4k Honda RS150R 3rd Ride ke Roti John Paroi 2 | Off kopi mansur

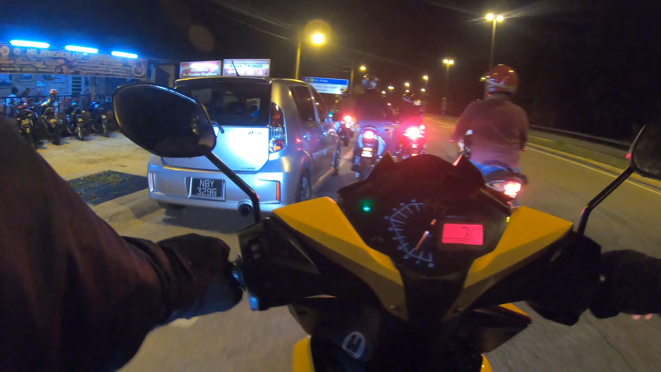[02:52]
Okay guys, Kopi Mansur penuh, full house. So kita pergi ke Roti Jom Baru pula eh. Jom. Terima kasih tu.